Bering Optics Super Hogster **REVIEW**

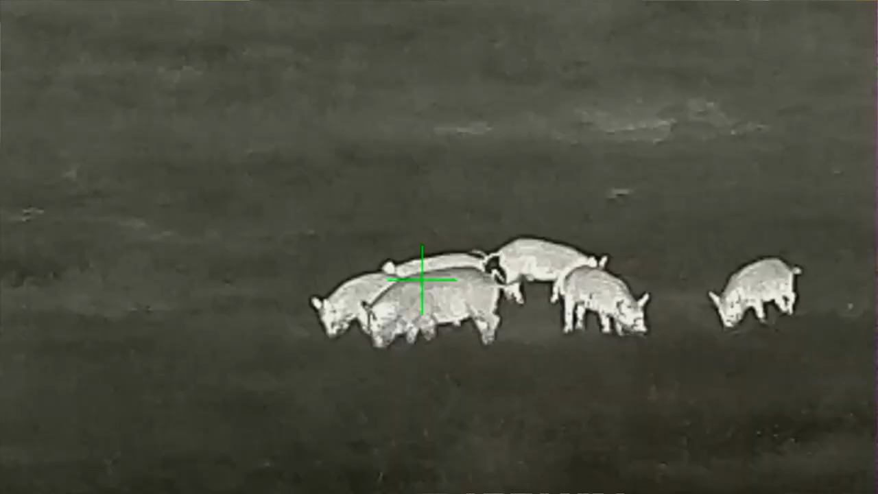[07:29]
and the 35 millimeter there's not a
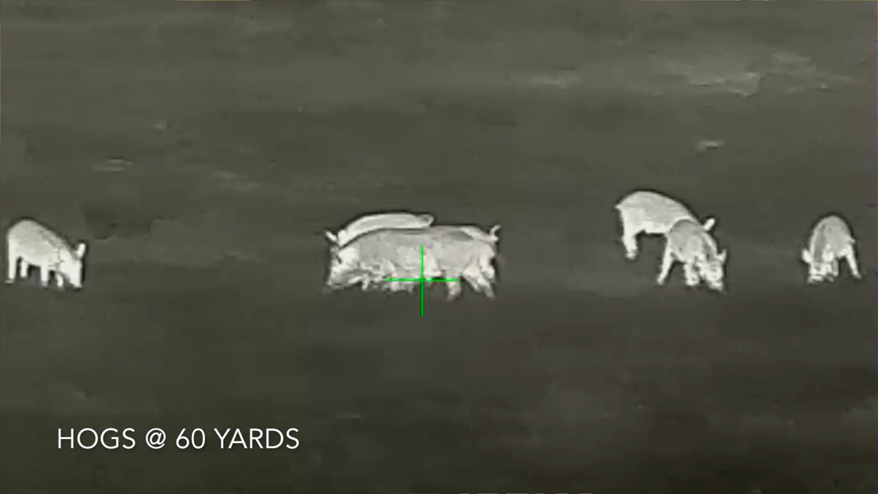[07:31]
lot of difference um other than the magnification so the
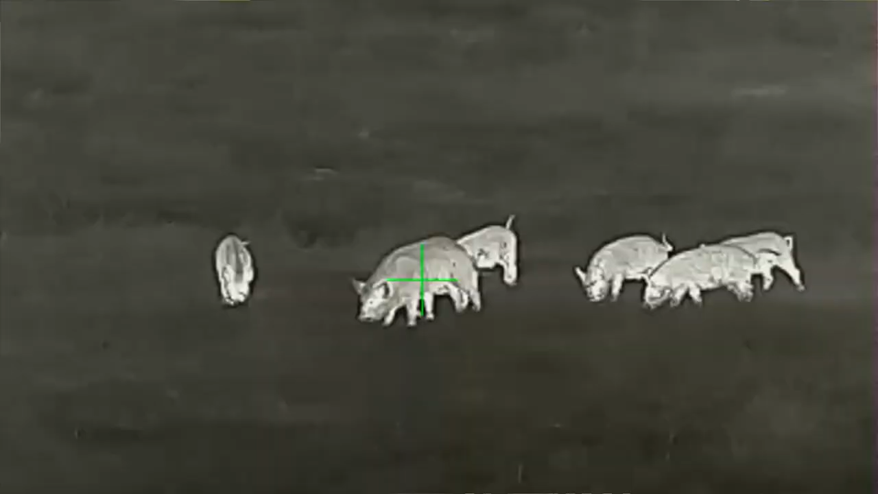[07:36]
millimeter is a 1.4 power the 35 millimeter uh is right out of two power this is a 2.9 power the super hogster so a little bit more magnification it's got a 35 millimeter objective lens which is same as the same as the 35 millimeter uh the hogster r 35 millimeter and this one has the internal video recording this is the only one of the three that has the internal video recording so really to tell you the truth that's the only difference they're all 384 resolution um thermal cores they're all 50 hertz refresh rate the
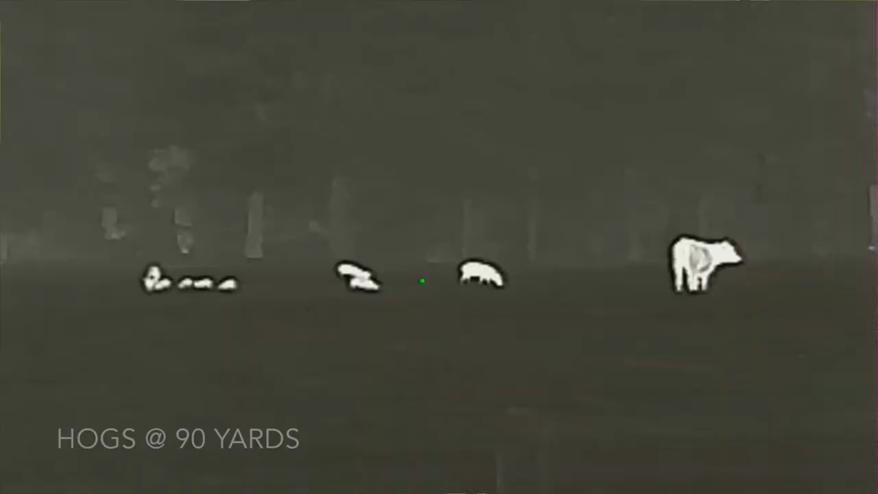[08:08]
the battery setup is exactly the same same mount
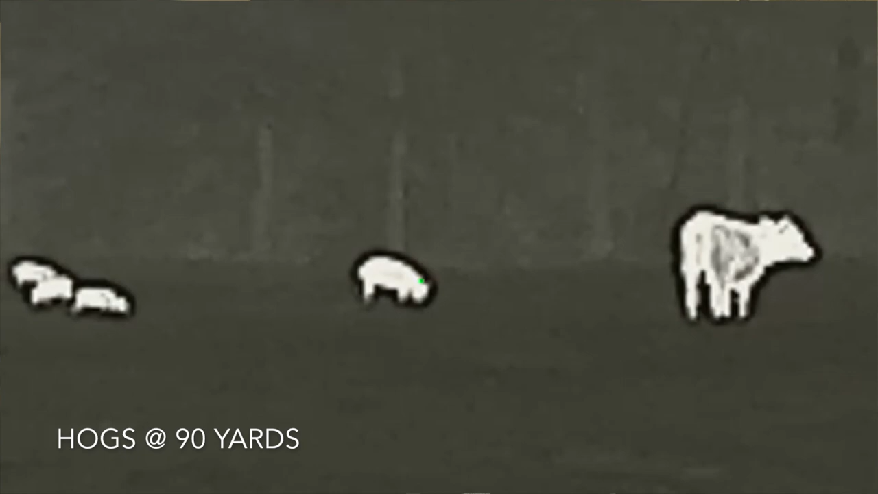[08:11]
uh pretty much the same size other than the 25 millimeter has a smaller objective
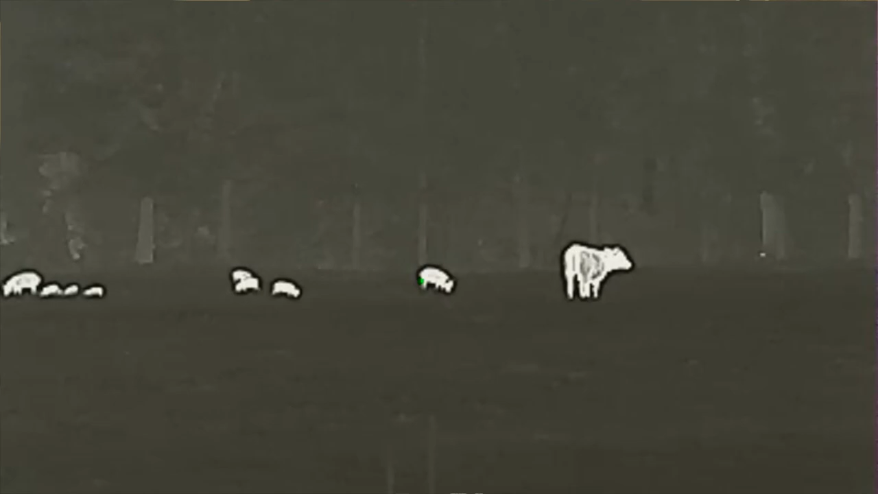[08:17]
lens so
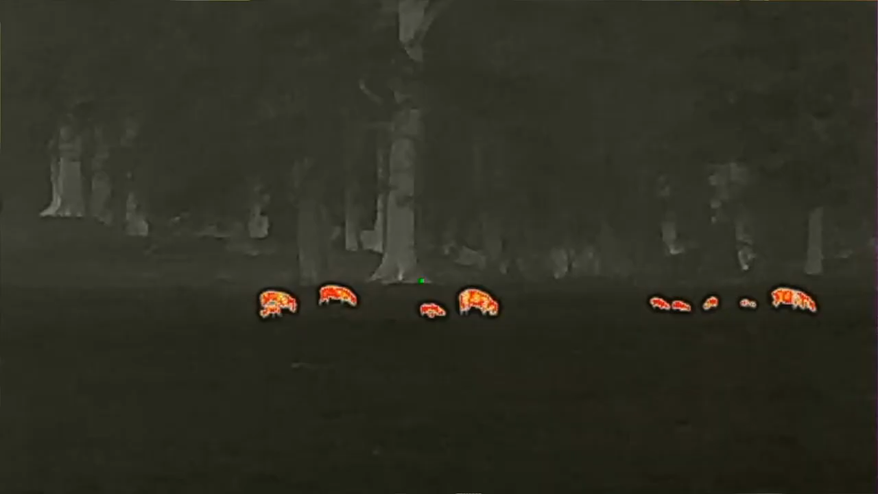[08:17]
there's not really that big of a difference the 25 millimeter is 2295 uh
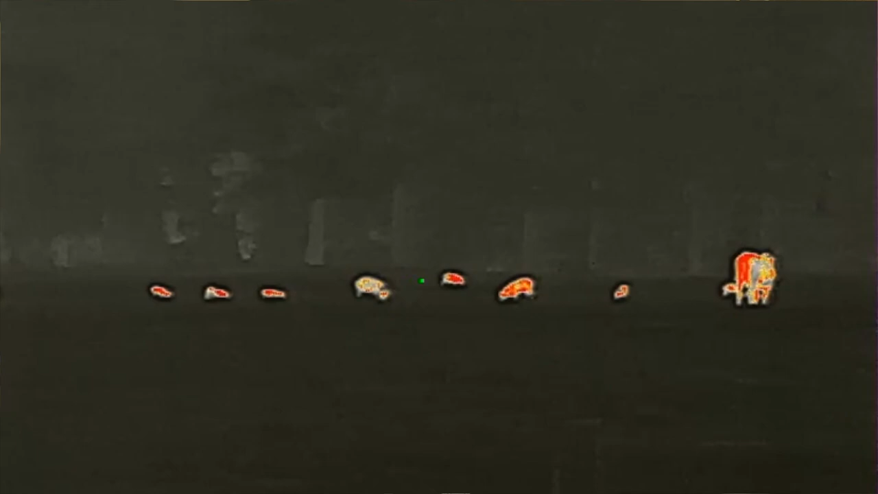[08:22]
the 35 millimeter is
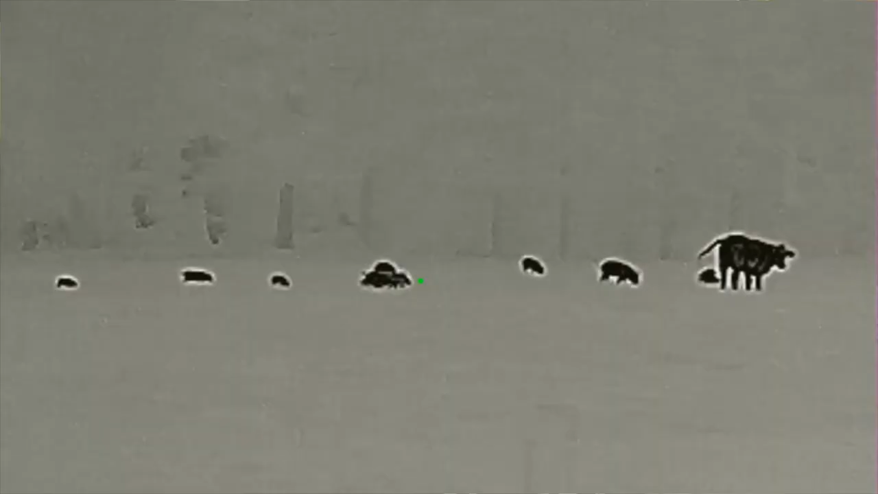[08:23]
2675 and this one's 3,120 so uh very similar specs uh
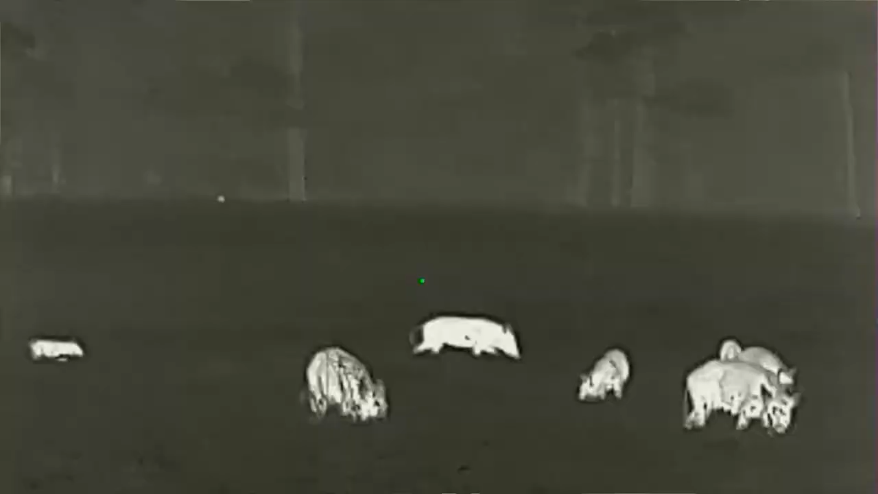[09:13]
does seem to distort the image more than you will see with some other
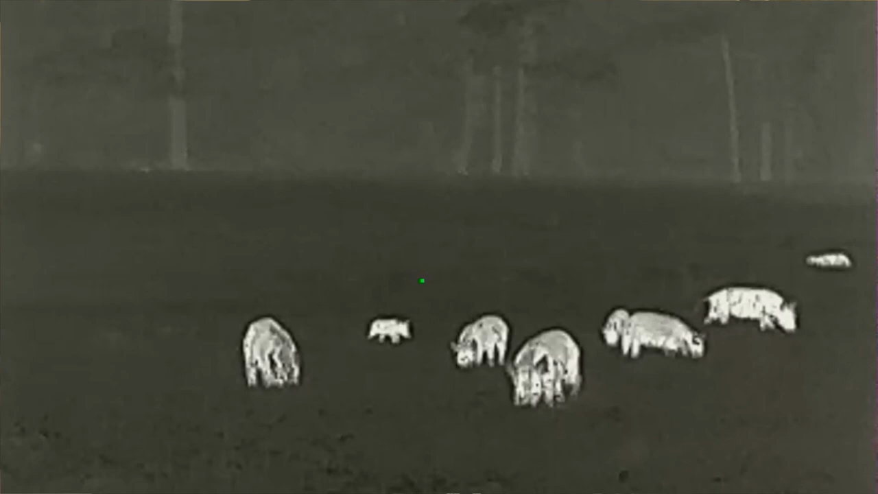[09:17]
brands i don't know why it is
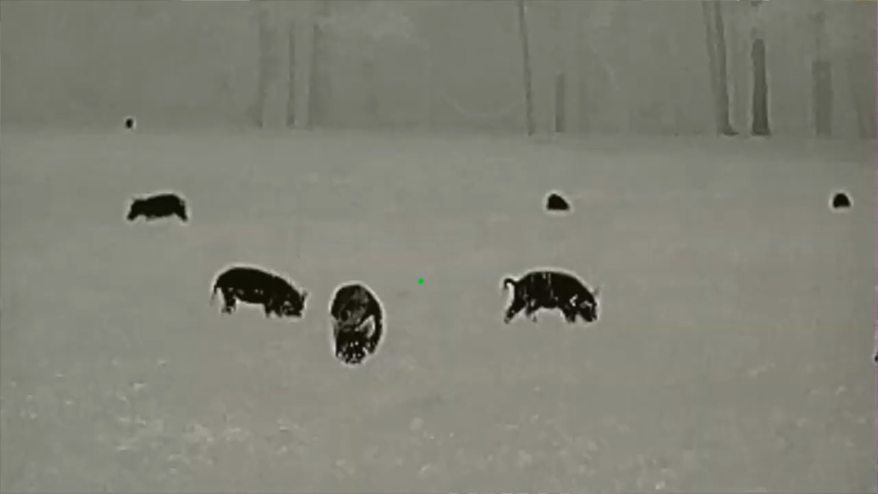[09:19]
i don't know if it's the firmware on there um i don't know if it's the core
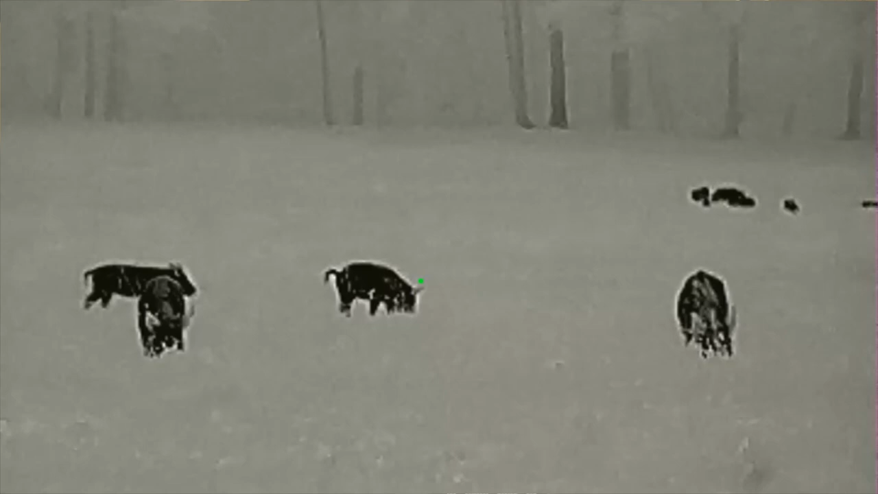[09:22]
but for some reason when you